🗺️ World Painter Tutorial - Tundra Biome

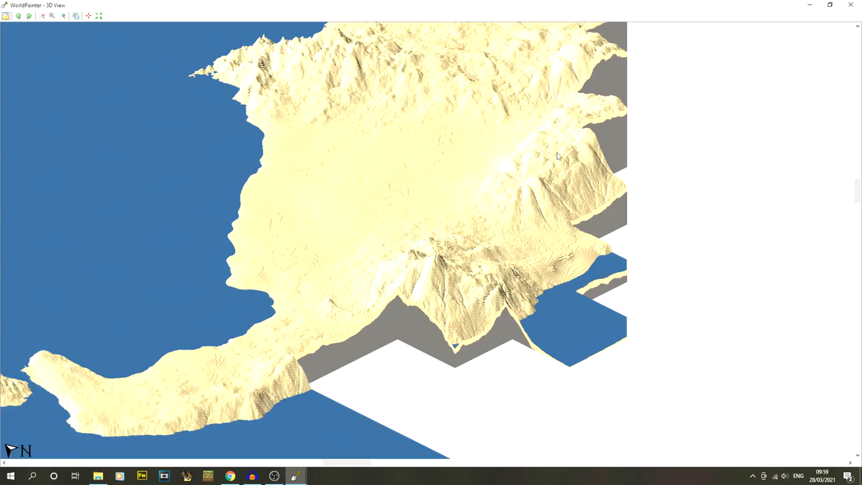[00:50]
It's an island with some kind of like beaches some slopes and some mountains and I've also used the river layer.
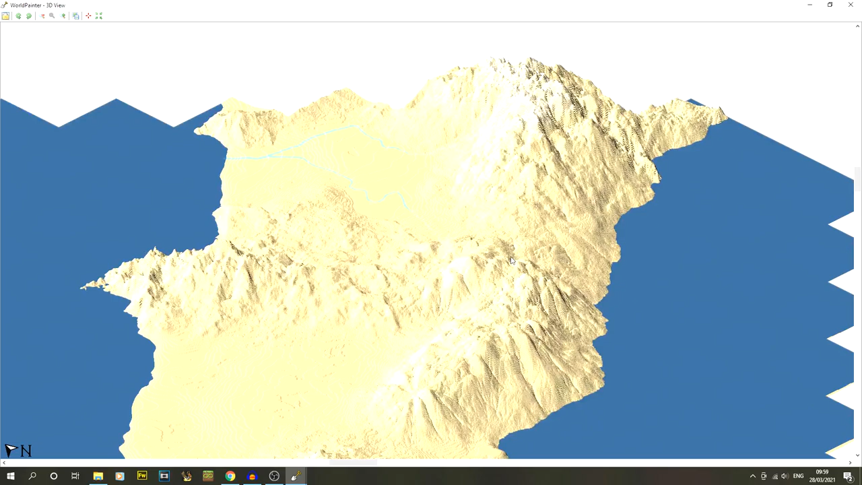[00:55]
I've got tutorials to do all of that. It has got some cliffs but they're like they're pretty small cliffs in this one.